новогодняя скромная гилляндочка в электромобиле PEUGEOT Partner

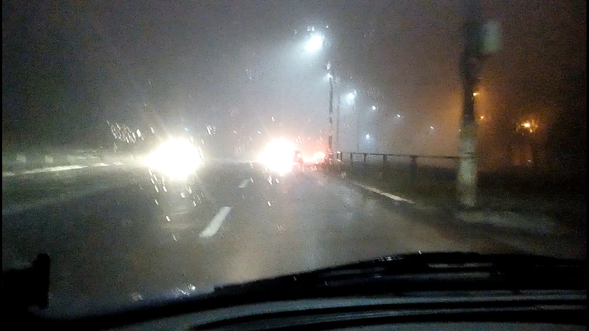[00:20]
Шнайдер там, по-моему, если я не ошибаюсь, или IBB какой-то там, венгерский, короче, автомат, который на центральный аккумулятор, на силовой стоит. Трехфазный по 50 ампер. Ну, получается 150 ампер якобы. Он в параллель включенный. И получается, что, ну, он как бы, так сказать, не знаю, что. Я включил и дальше поехал. Я думал, может, коротыш какой-то там или еще что-то случилось. В итоге сейчас туман.
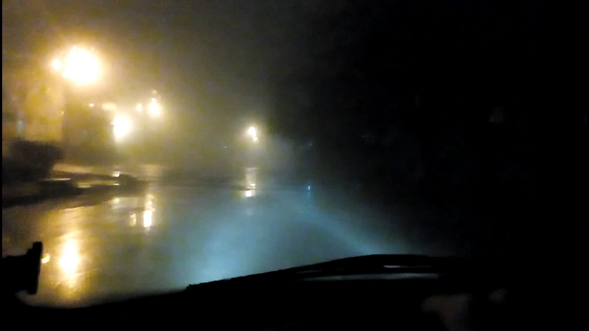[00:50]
Включены противотуманки задние, дворники, печка, ну, вебаста, вентилятор печки, ну, и свет, понятное дело, что дальний был включен. То есть ехал я километров 25-30 на гору реальную.